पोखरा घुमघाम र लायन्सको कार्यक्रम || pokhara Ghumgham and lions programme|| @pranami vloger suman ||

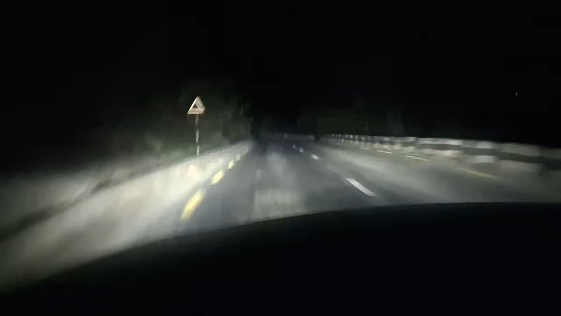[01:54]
अब मङ्गलिन पारीको बाटो हामी रातको समयमा हुँकिँदैछौँ। यो पोखरातर्फको यात्रा गन्तव्य हाम्रो पोखरा। आजको शनिबारको दिन बिहानै उठ्यो